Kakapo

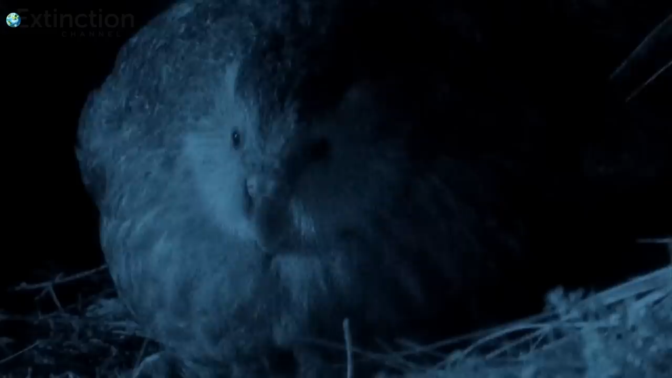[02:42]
Male kākāpō sit in a hollow. They boom loudly and wait for a female to be attracted to their call.
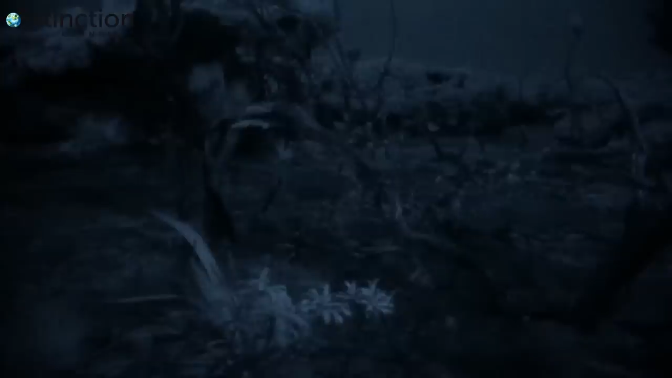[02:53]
They also use a loud, wheezing call, named chinging. With numbers so low, the kākāpō's breeding strategy produces far less